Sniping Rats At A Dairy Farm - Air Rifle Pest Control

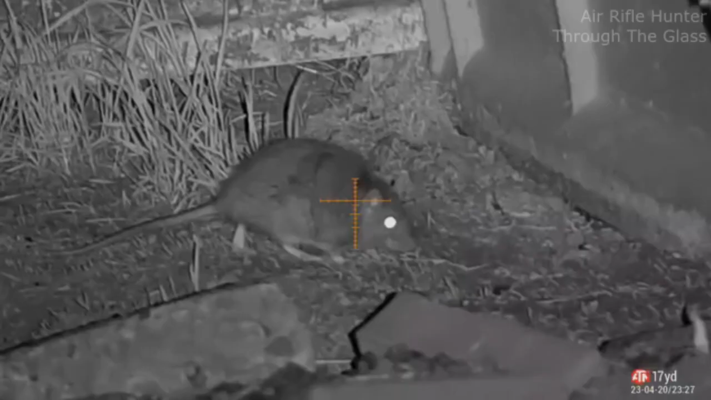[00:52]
This guy deals with rats and rabbits and he's been hitting the rats very hard these past few weeks.
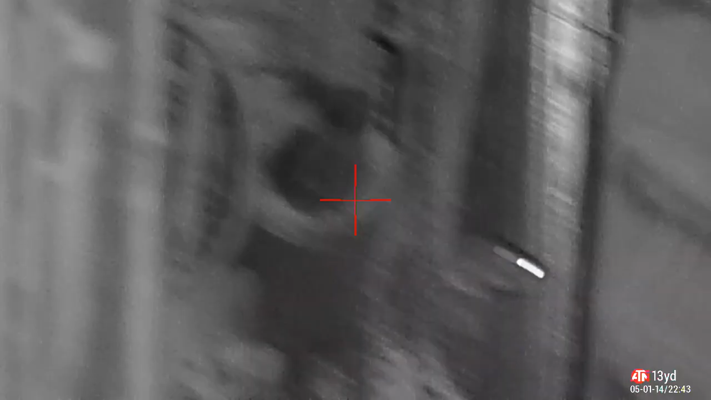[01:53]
So I take the shot, hope to get two.
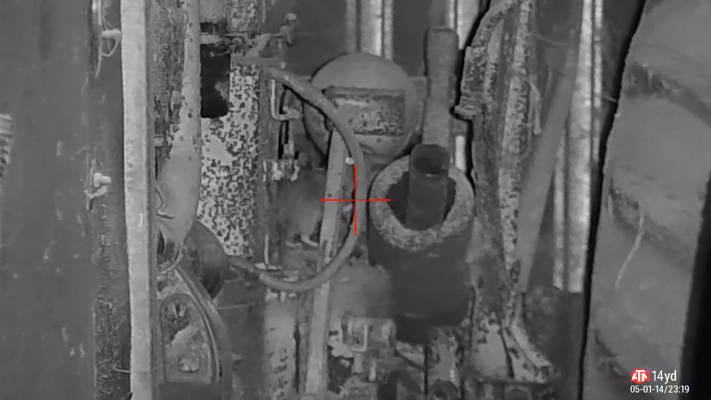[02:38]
Now, he doesn't settle and I can't get a nice clean head shot.
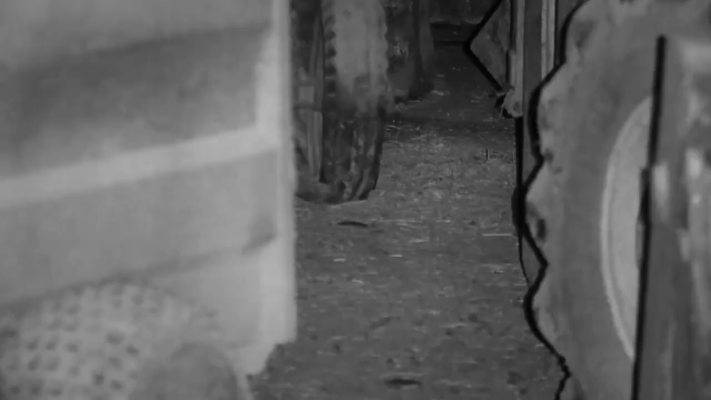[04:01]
Back inside the grain store. Now.
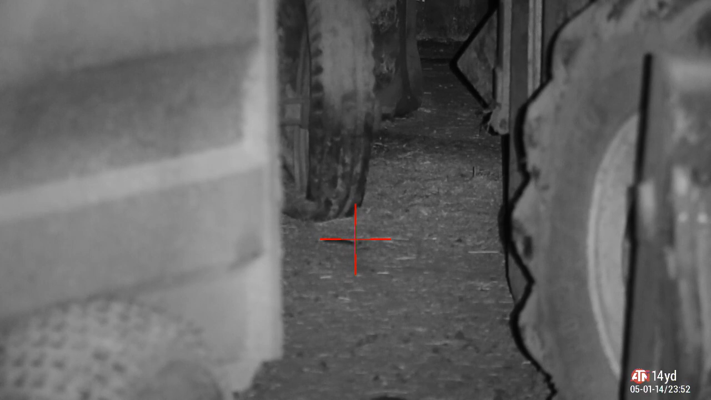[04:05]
This area here, this little black patch. And the one at the bottom of your screen there. Is liquidised cod, salmon and trout cat food.
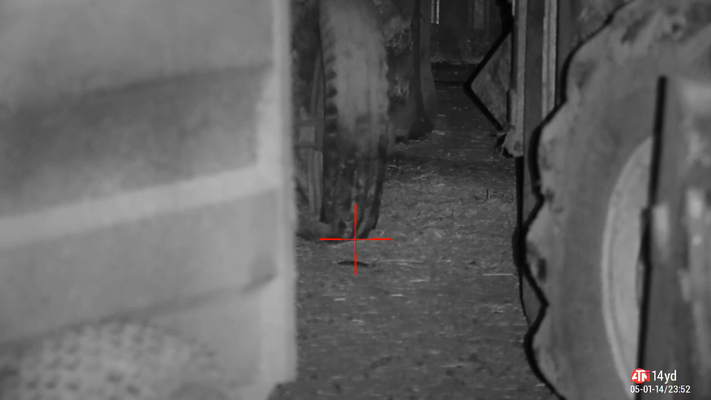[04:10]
That's also mixed with liquidised eggs. And pilchards. Mixed in with salt and vegetable oil.
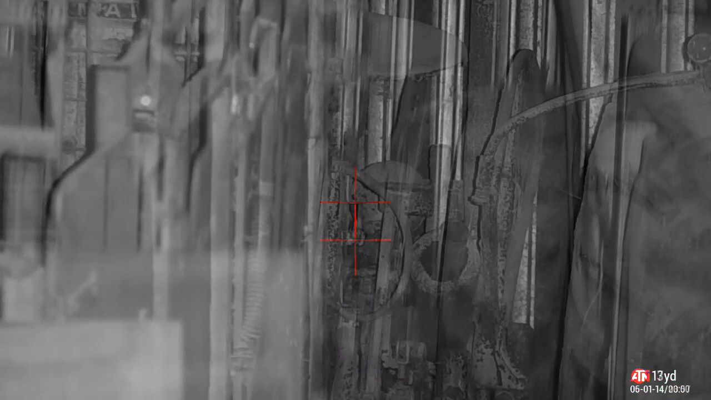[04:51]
And regardless of that you have to give it more suspect. So there's three blobs of cat food. And oh. There's a rat. Watch this. This is how fast they're moving around in there.
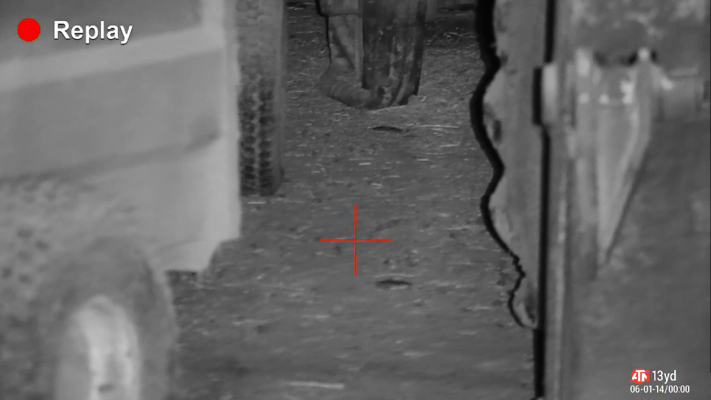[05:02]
Now they're sussing the place out. They can smell the cat food. So they'll be back for that.
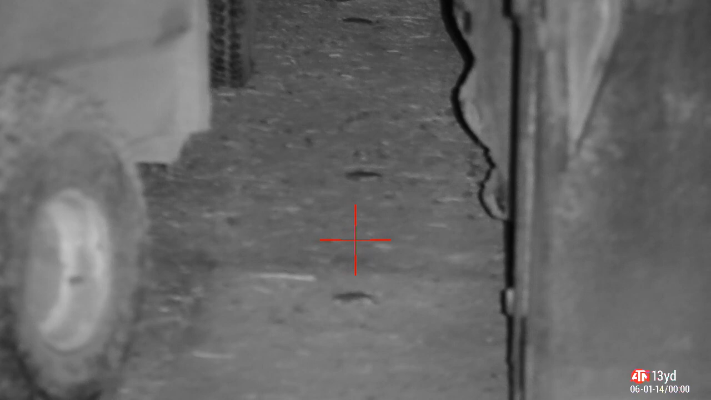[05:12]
Just scanning around with the thermal. So off to the left hand side there is where those rats were. By the old machinery.
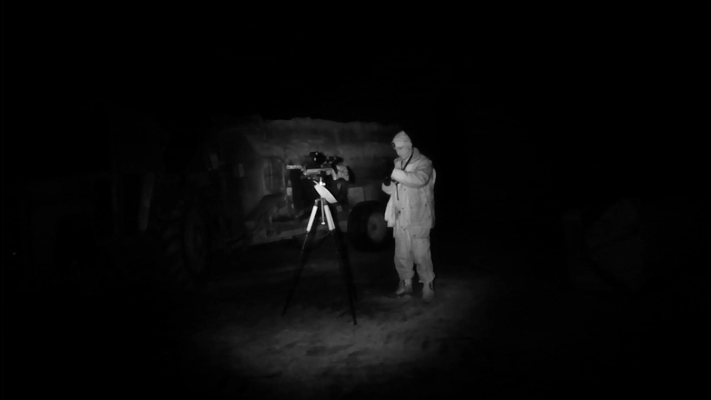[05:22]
What's nice about that recon tripod. Is I can set the rifle up. And train it into the position that I need it to be. And into the general direction of where I'm shooting. And then once I spot something. Switch on the IR. Make a few minor adjustments to the position of the rifle. Get it in position. And then I can hunker down for the shot.
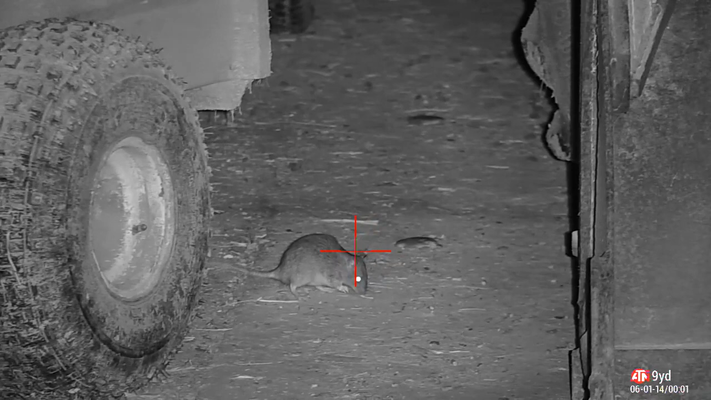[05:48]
So that one came out for the cat food.
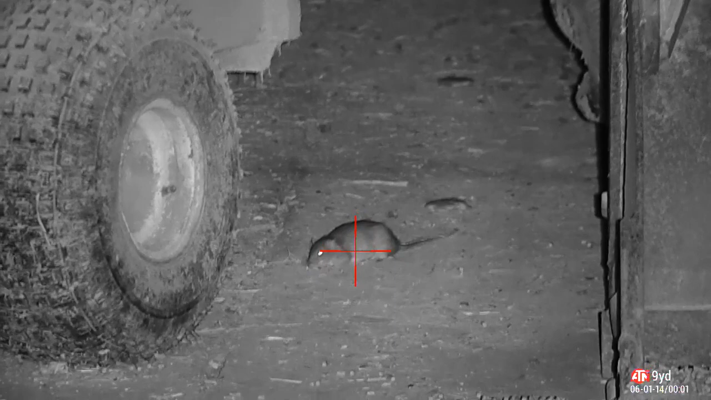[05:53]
I thought that landed okay. Just give a follow up shot to be on the safe side. Nice and cheering shot there.
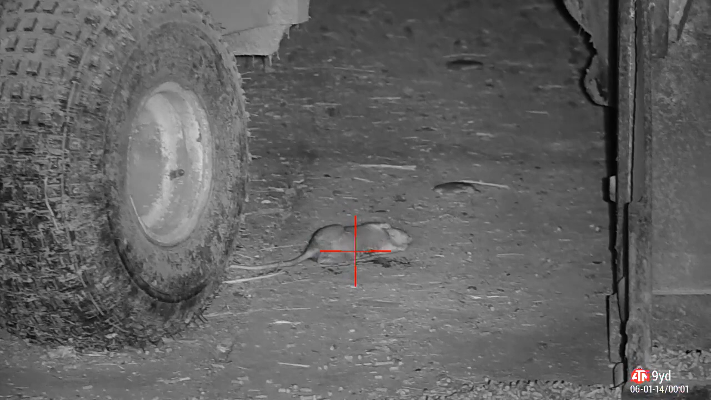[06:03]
He's kicked his last. And he's gone and rubbed himself in all that cat food I've put down.
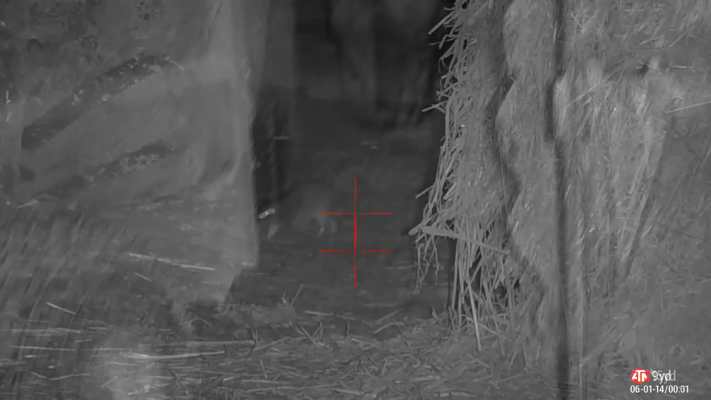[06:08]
Ungrateful swine. We've got a wanderer.
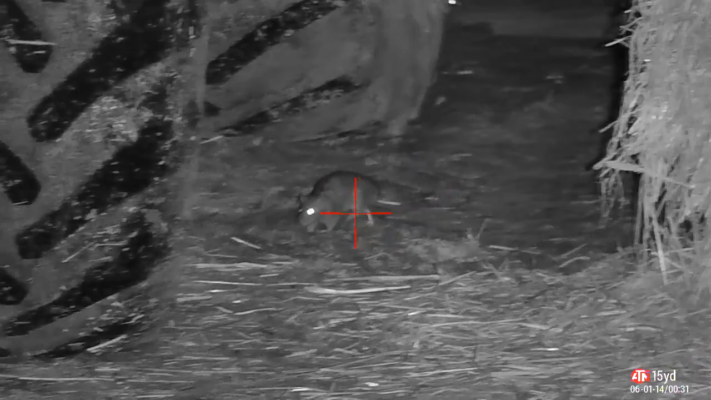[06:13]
And his buddy behind. I took the shot on him. And I thought I got a clean head shot. But I think he pulled his head to the left. Just as I've committed to the shot.
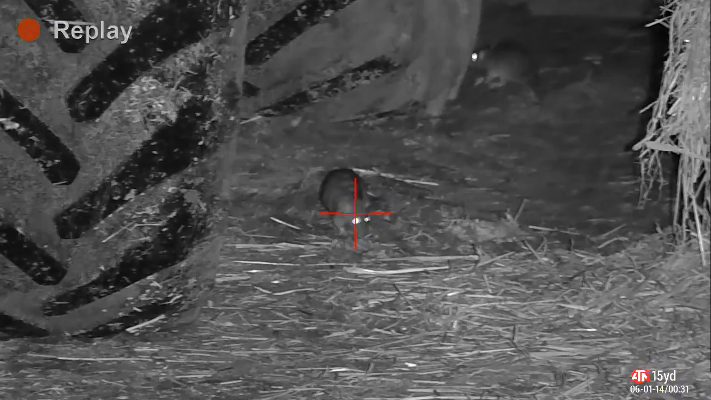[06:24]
High body shot. Head shot.
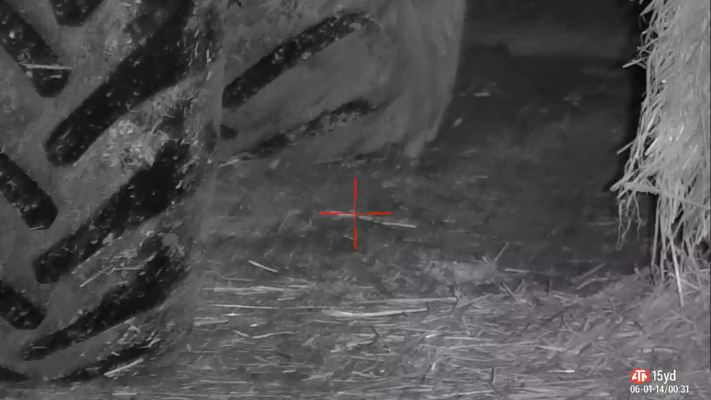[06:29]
Either way. He died very quickly on the straw bale to the right hand side.
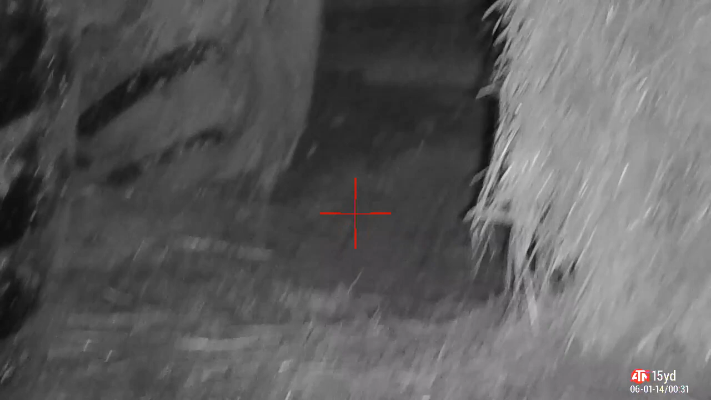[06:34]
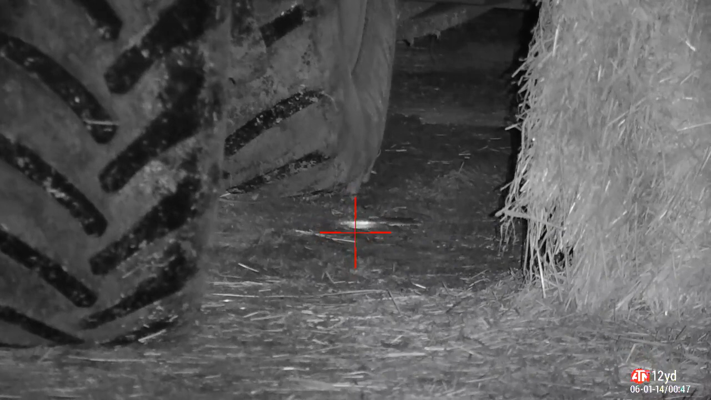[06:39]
So the main area of the grain store is on the left. And on the right hand side we've got these big bales of straw. And big piles of wheat and grain.